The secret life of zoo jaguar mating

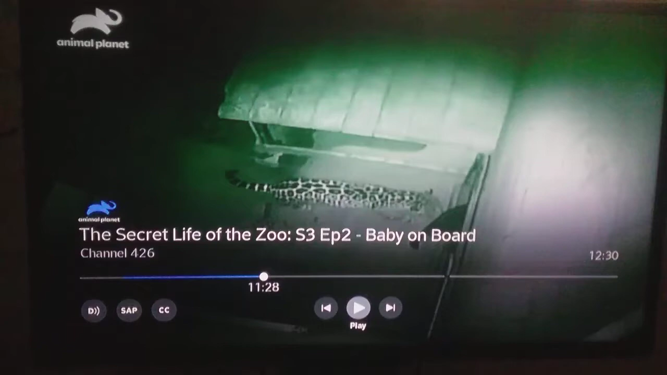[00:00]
Ushi has come into season and now he's finally taking charge during mating. It looks like he's actually doing the job.
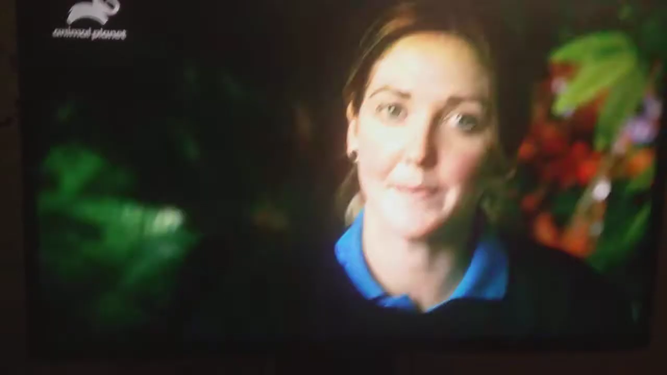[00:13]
He seems to be in the right position as well as taking control of the situation a bit more and it's lasting a lot longer.
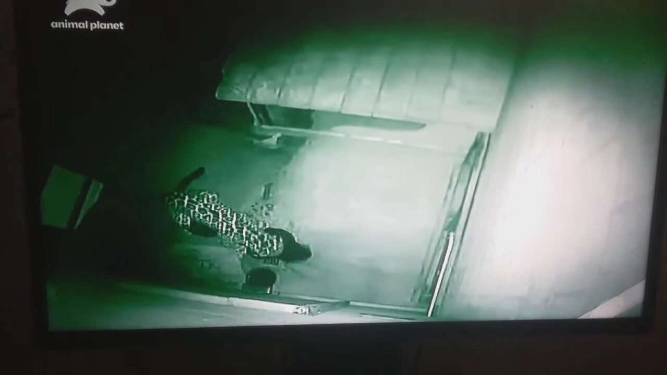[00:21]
Goshi interestingly has been making noises during the mating process as well which we've never heard before. To us that is a positive sign that things are going the right way. I feel a lot more positive.